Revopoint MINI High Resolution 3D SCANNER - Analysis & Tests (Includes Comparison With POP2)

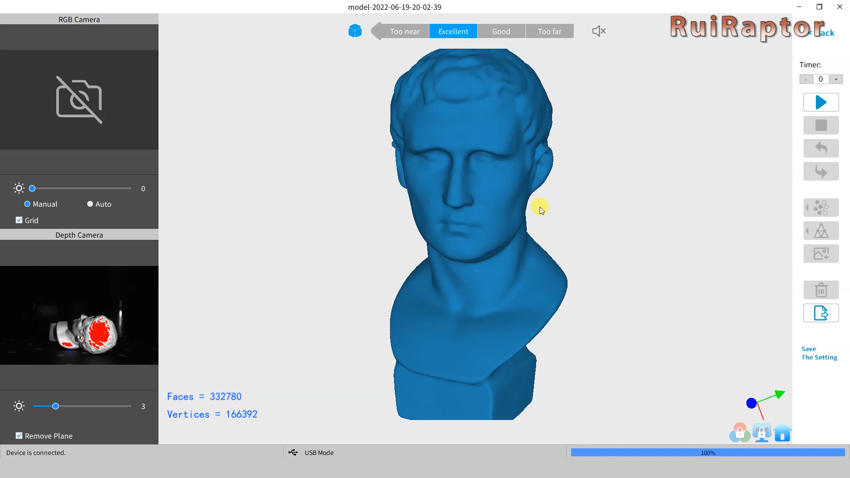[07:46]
If we like the result, we can then export the model in STL format.
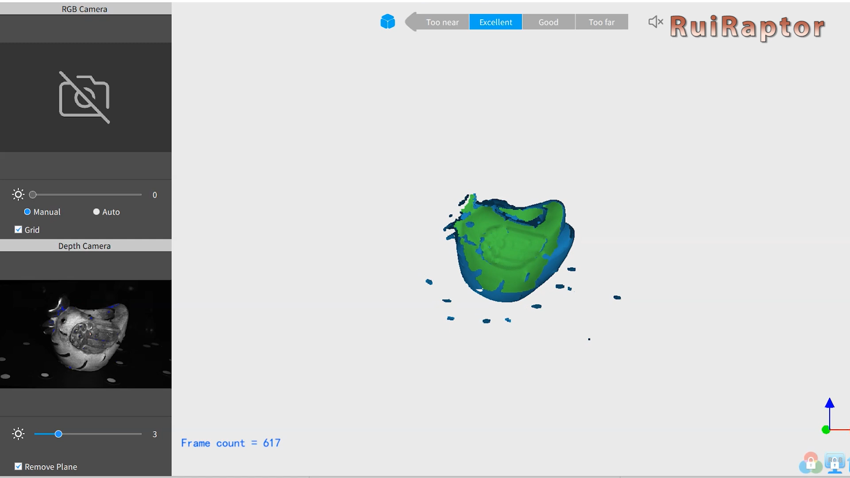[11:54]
Because of the blue light, the red areas are not seen by the scanner.